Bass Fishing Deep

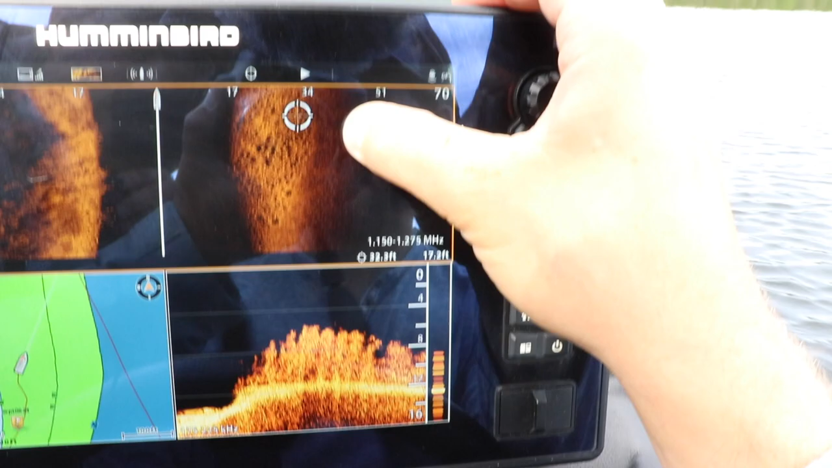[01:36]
So, as you can see, this is a side scan for if you don't know. You can tell on this right side right through here.
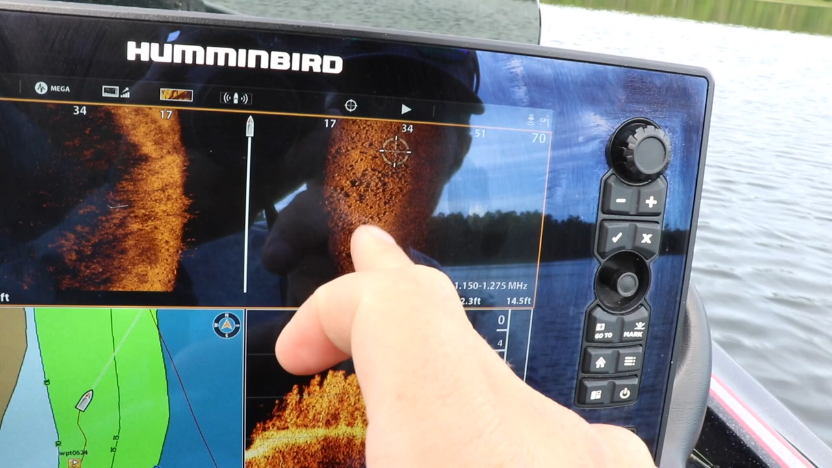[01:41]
This is all little rocks. And this is weeds right there.
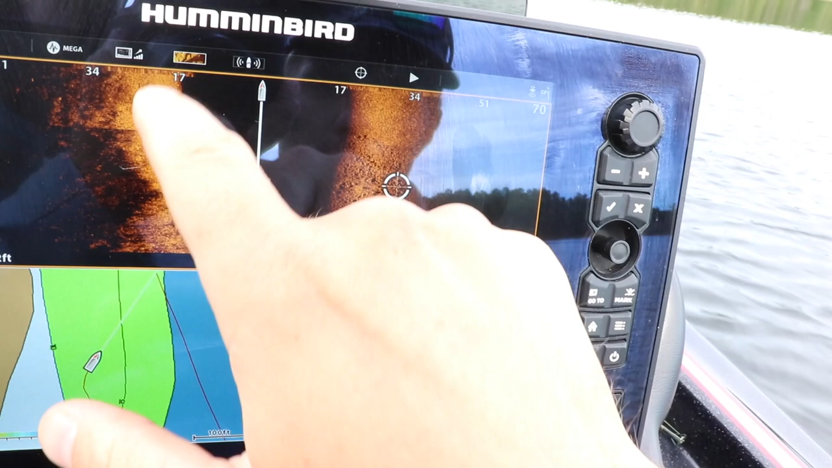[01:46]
But, actually, when you look up, I scanned up and I actually found a couple of fish right there. I don't know how good you can see that. It's fairly good.
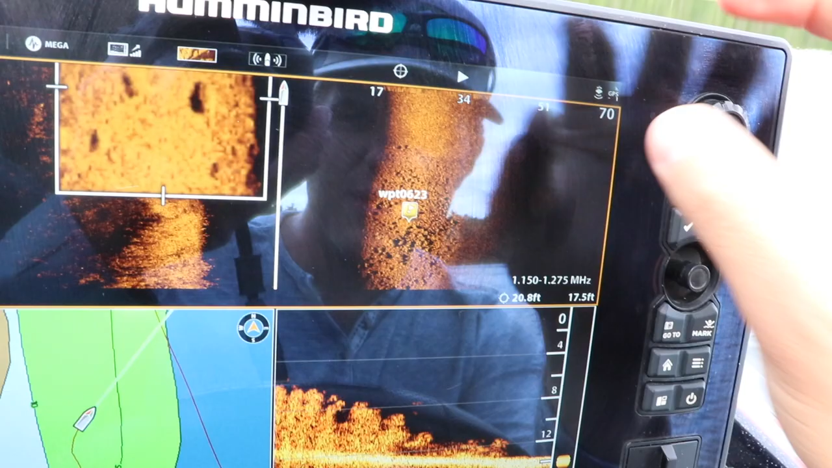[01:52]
But, you can kind of see the head and the tail. There's actually two more right there.
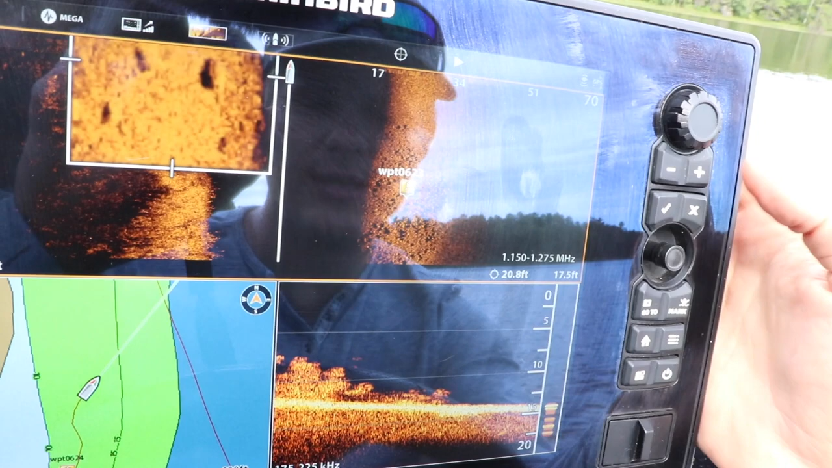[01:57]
I'm guessing they're probably bass, but I guess, you know, we'll see in a few minutes when we throw our lures down there. Yep.
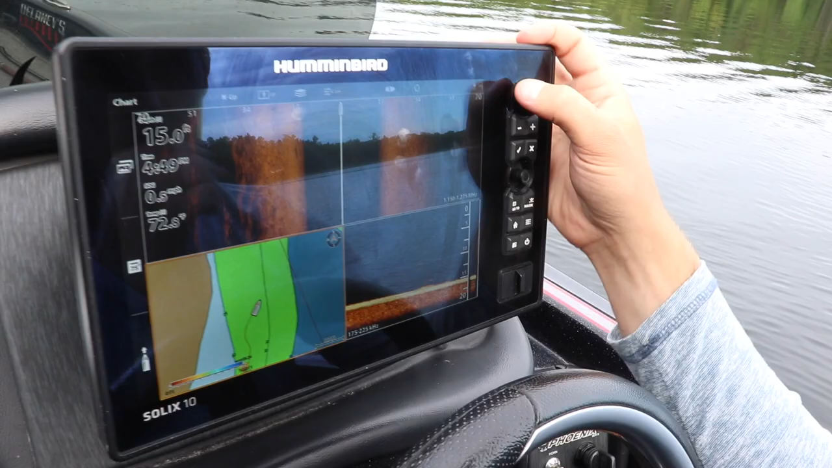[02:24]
And, I mean, we'll work a lot of these edges.
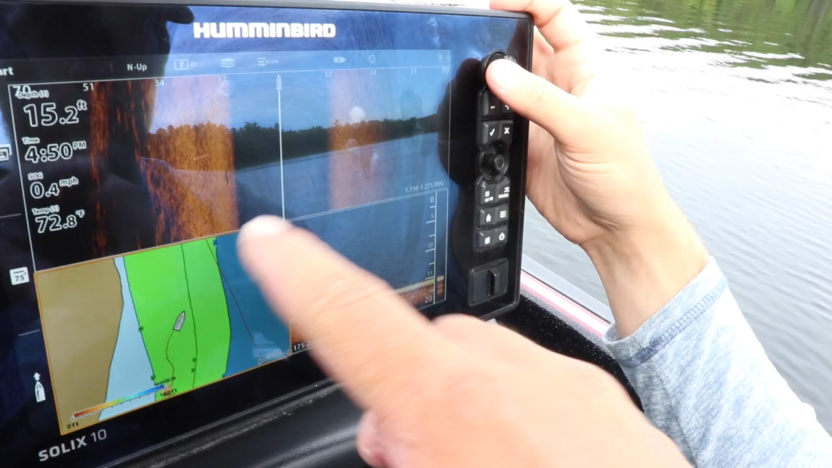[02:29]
On screen: depth 15.2 ft, water 72.8°F, speed 0.4 mph
Like, you see that right in there, this end point right here, those can be good sometimes.